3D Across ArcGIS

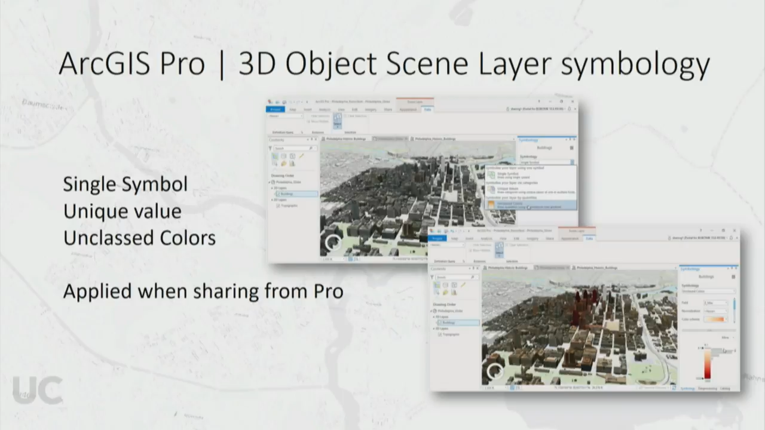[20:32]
treat it as GIS features and then apply GIS symbology to the features of it. And that's something that it's a really basic thing that people have been asking me for for about 12 years. So it's really nice to be able to see it happen. Let's see it. There are some things that are pseudo-3D that I don't always talk about, but I will point out we did release a new oblique imagery workflow last winter.
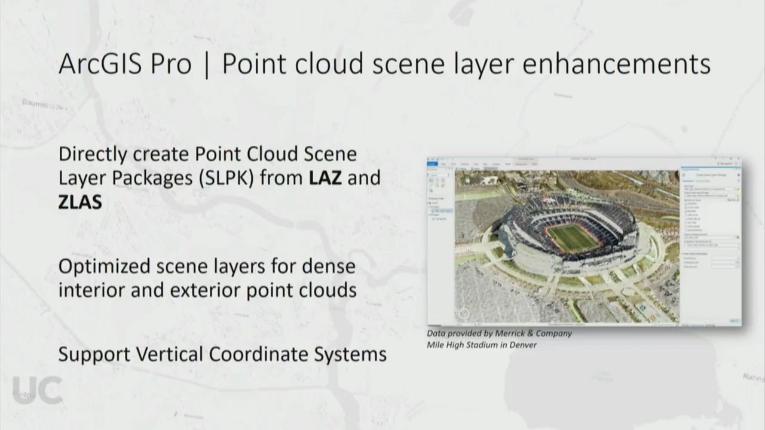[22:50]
But we actually now have the ability to give them a whole new use of that data. And then one of the things that we'll be looking at in the near future is hooking up analysis capabilities against those. So it's something that Yvonne and I, we're responsible for pushing for essentially. So, all right. 3D Analyst is still out there. 3D Analyst, that team is focused on giving you the ability to do more and more kind of synchronous analysis tasks. So things like identifying an AOI that you're interested in and then calculating what other areas in the scene can view that AOI from there.
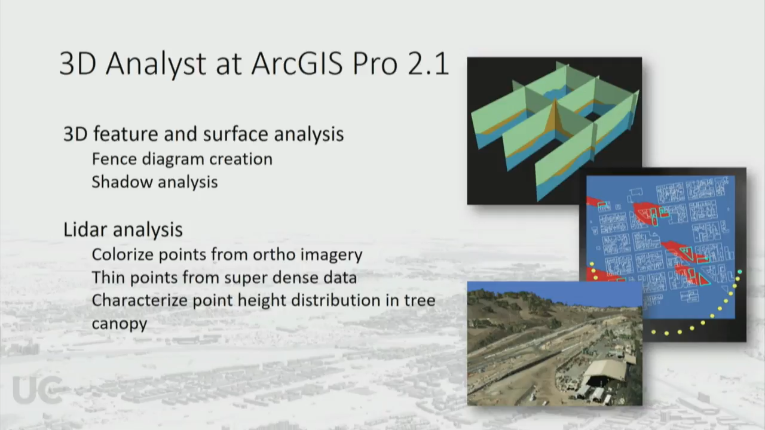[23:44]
So now you can take even, you can take Esri's World Imagery Service and actually project that onto the, onto your LiDAR point cloud. So, and then from there you can generate a scene layer from it and share it out as context. So, lots of good stuff there that they're doing.
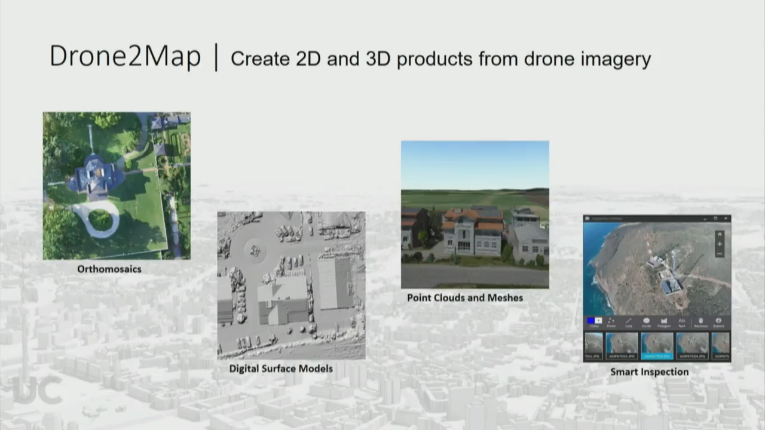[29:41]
It's really been focused on kind of an asset inspection workflow and I think we'll see some interesting changes over that in the next couple of years as they focus more and more on that inspection workflow. 360DR I've talked about a little bit.
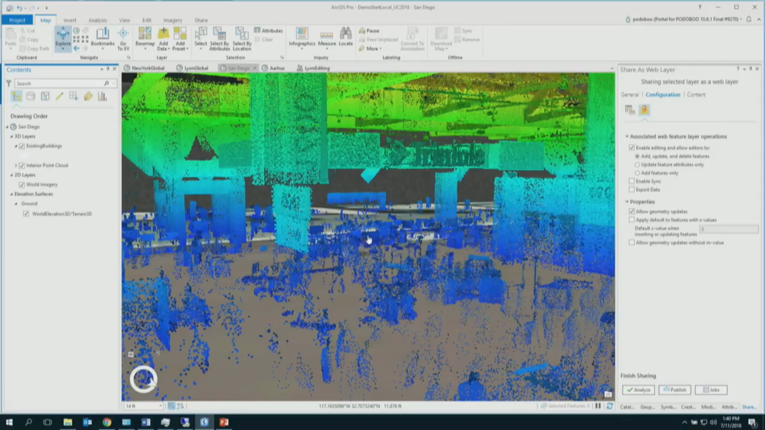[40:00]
we worked on improving our algorithm to not just, you know, use airborne lighter, but also interior lighter to actually create this kind of point clouds. And now you can see, I can just, well, you see the the Trimble sign. There are a couple of people down here. They did it while everybody was on the island.
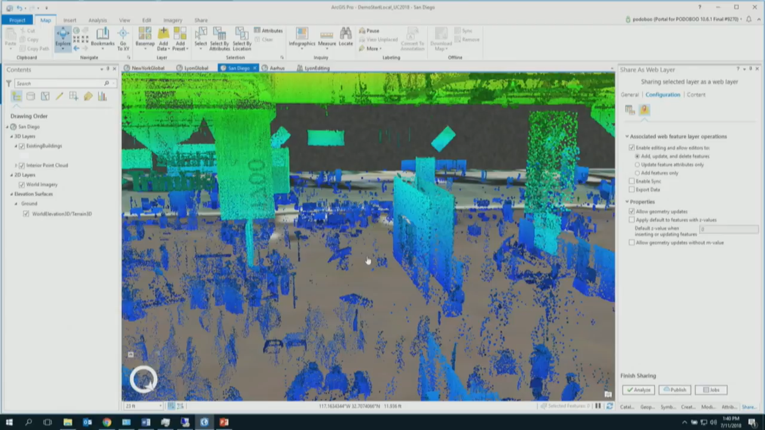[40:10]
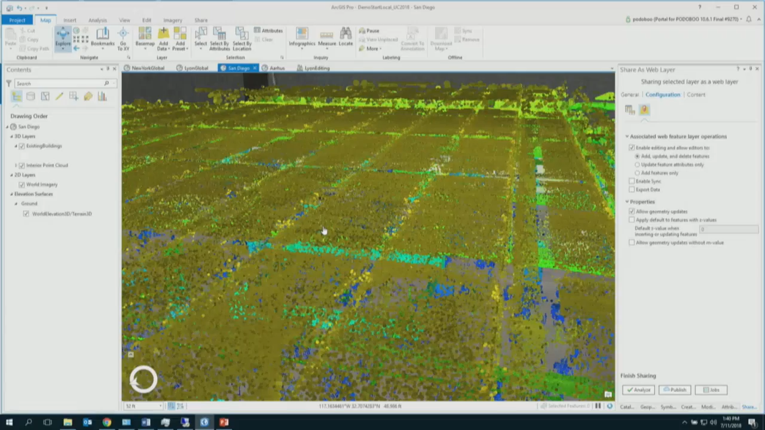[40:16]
I can also just view from high above.
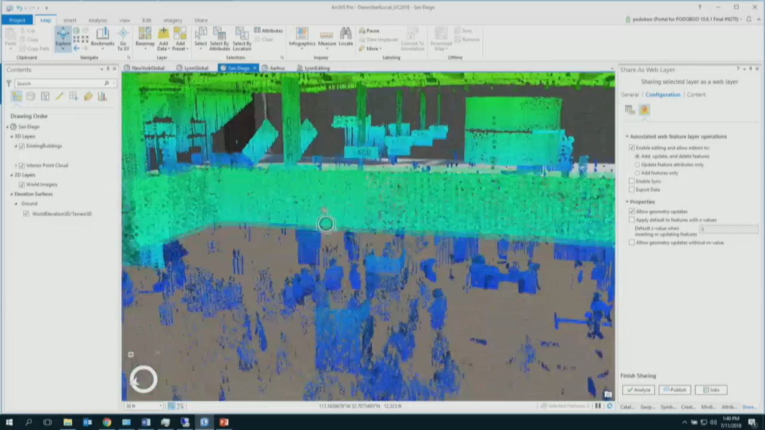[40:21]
I can zoom in and I can, you know, start just looking around. And as for any other, you know, point cloud, of course, I can change the appearance, for example. There are a lot more interior point clouds now out there than we have seen before. So we really want to allow users to bring this kind of content to ActGIS and share with their users across the platform. But we also realize that there are a lot of lighter data out there that,
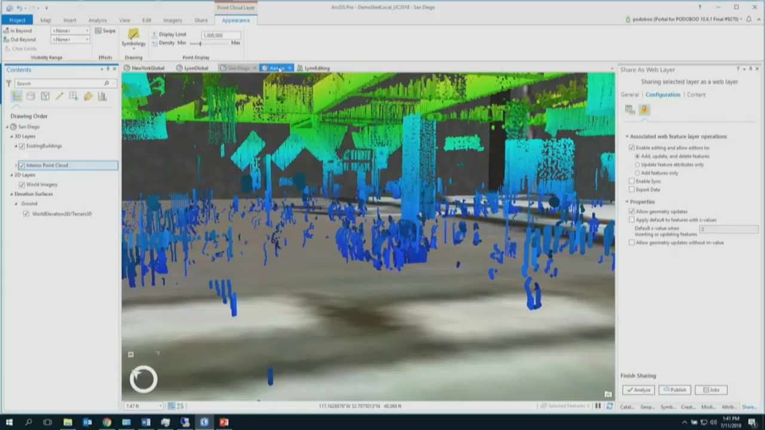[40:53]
you know, couldn't really so easily be integrated into ActGIS. So what we also did in Act 2.1 already is we have different types of point cloud data that you can bring in. So for example, ZLAS, what is an ESRI provided format, LAS or LAS-Z, like in this case, there's a data from Denmark where we had a LAS-Z data and we could just create a point cloud scene layer from it.
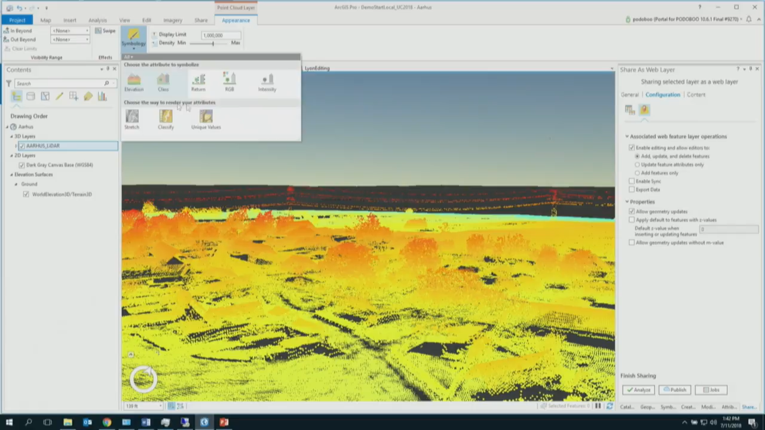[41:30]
And I have the same capabilities as for any other LAS data set, for example. Usually my default is elevation, but I can also change it, for example, to RGB. And of course, you can, you know, use LAS data set layers. Now in 2.2, you even can share it directly. So if it's part of your web scene, you can just share it out within the web scene. You don't have to create an SRPK up front. You share it directly to ActGIS Online or Enterprise.